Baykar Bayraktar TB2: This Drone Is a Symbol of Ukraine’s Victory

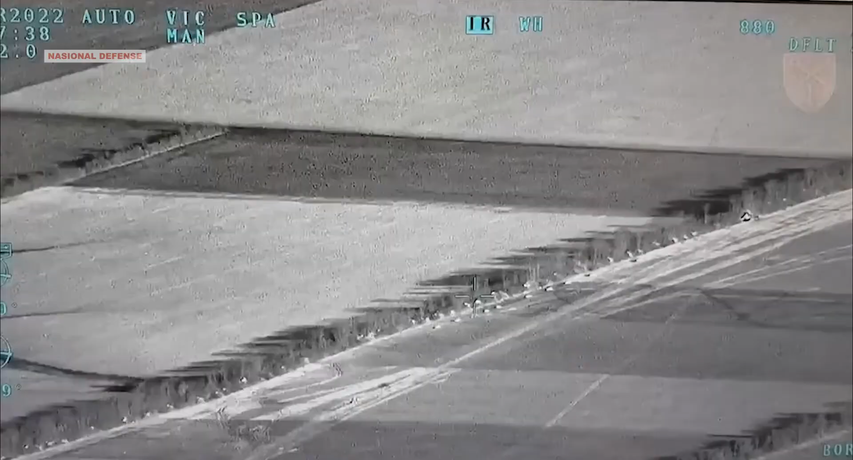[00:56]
Bayraktar drones have a high-precision sighting system to help destroy various enemy ammunition,
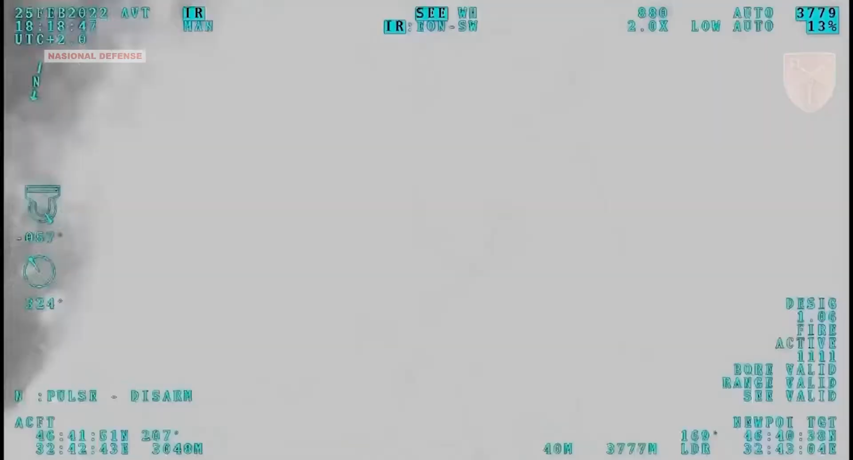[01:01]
such as truck-mounted multiple rocket launchers and air defense missile systems, tanks, and military convoys.
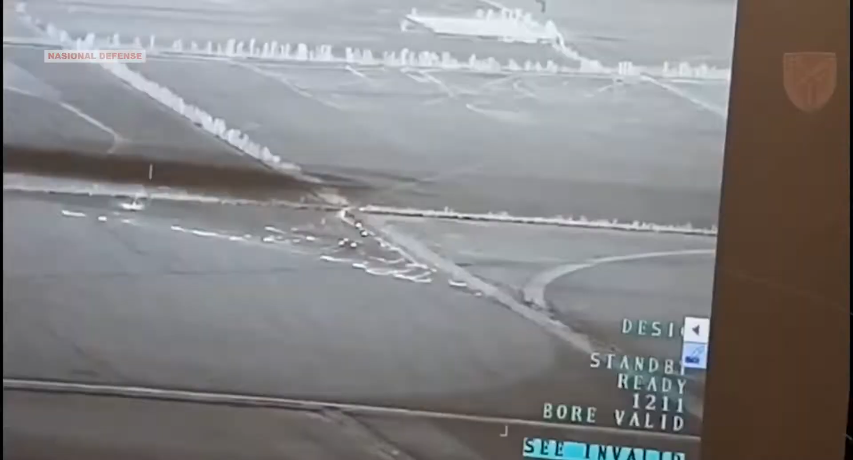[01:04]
The bombs it carries can adjust their trajectories